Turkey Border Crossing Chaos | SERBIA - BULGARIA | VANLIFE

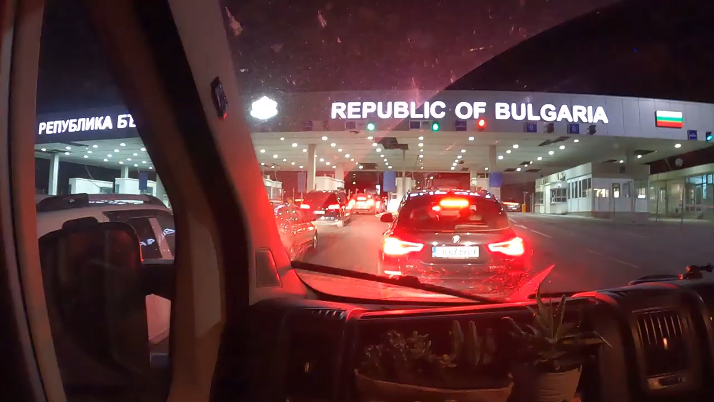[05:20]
Getting out of Serbia has been easy.
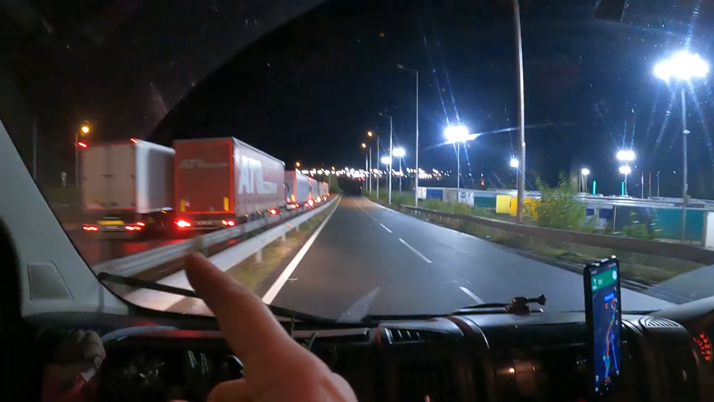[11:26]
We think there is quite a queue of lorries.
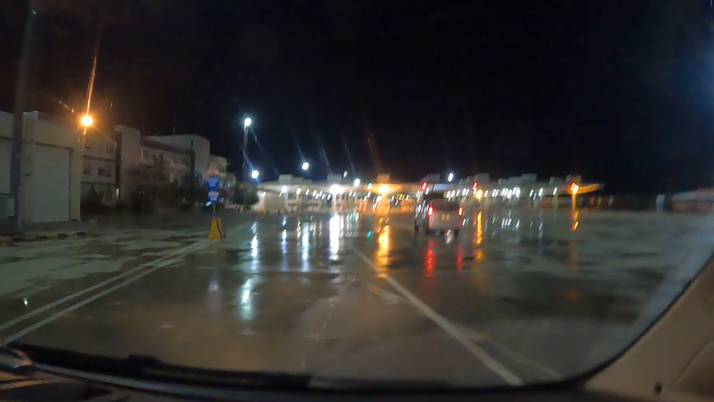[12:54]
We're in this big open space now, but there's like these little back alleys that we were going through.